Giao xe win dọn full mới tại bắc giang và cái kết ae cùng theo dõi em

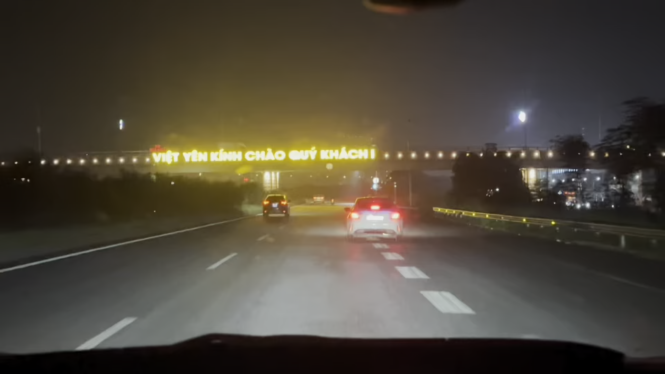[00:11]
Việt Yên, Bác Giang kính chào anh em nhá Trung Kiên Auto kính chào tất cả anh chị em đang theo dõi Trung Kiên trên kênh Mua Bán Win Đây, chiếc xe đầu tiên em giao cho anh trai Bác Giang Và anh đang chuẩn bị đồ đồ đẩu cho anh em
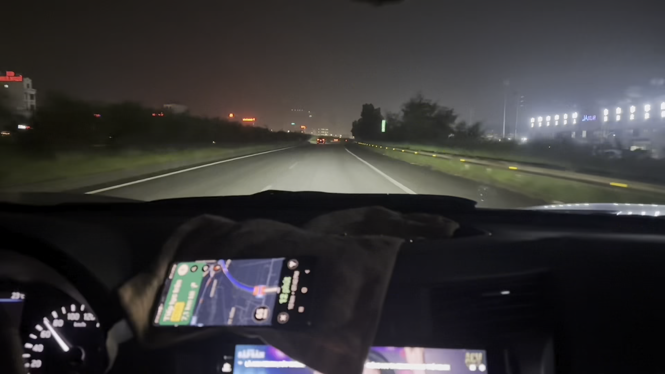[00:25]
Anh em đợi em xem cái xe này em giao tận nhà anh em xem cái kết thế nào nhá Quan trọng là cái kết,